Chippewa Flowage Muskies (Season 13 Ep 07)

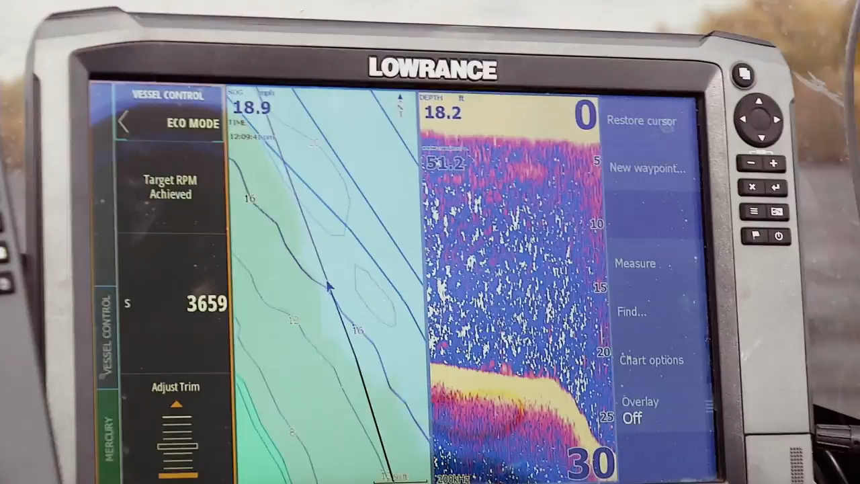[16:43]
On screen: depth 18.2 ft
Now it's going to add some functionality to that HES unit and to your big engine.
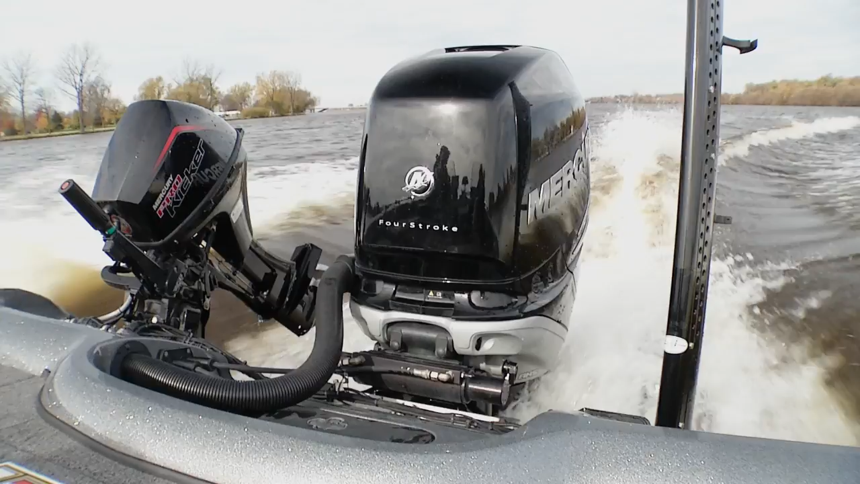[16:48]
First of all, eco mode. The engine is going to keep track of your miles per gallon at different settings,
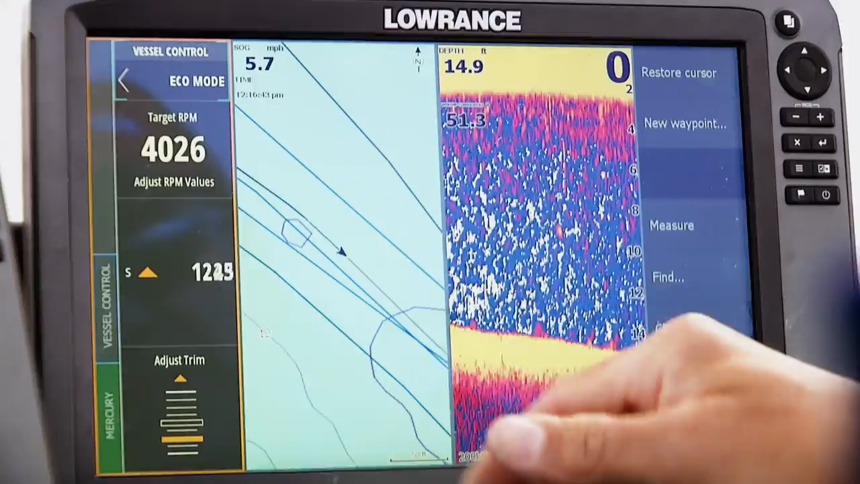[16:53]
On screen: depth 14.9 ft, speed 5.7 mph
and now it's going to tell you, hey, here's the trim you should be at, and here's the RPMs you should be at, so that you can get the optimal fuel economy.